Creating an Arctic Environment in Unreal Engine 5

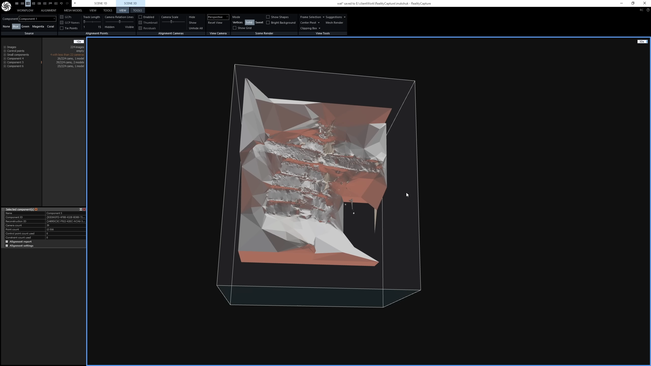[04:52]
Taking a look at this example here, you'll see photogrammetry software gets very confused when you're scanning this kind of material.
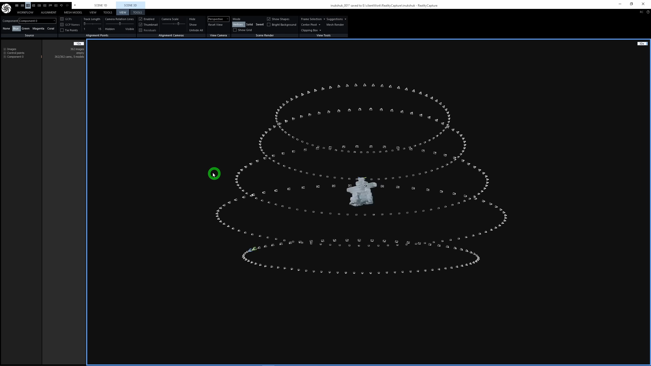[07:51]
This approach works way better than if I had simply manually scanned it without the turntable.
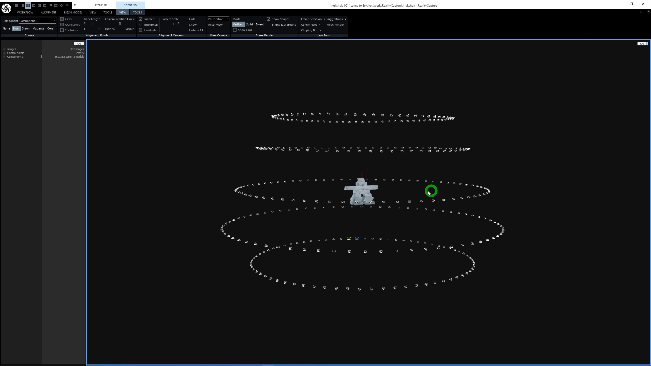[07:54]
It is a huge, huge quality of life improvement.
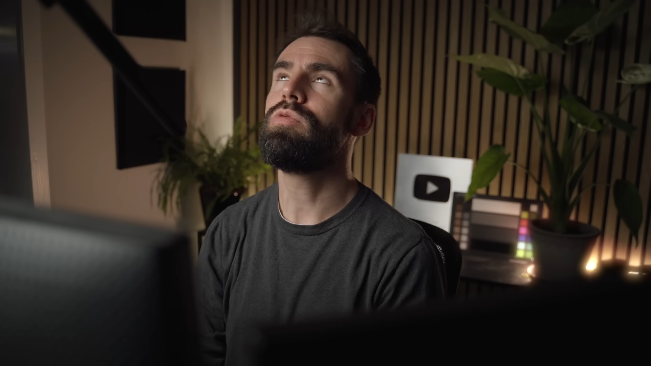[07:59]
I cannot stress that enough.
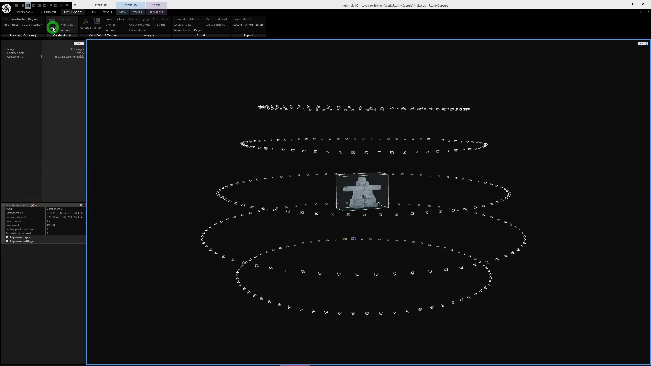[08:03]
So from there, I generated the 3D model in normal detail and it looks pretty good.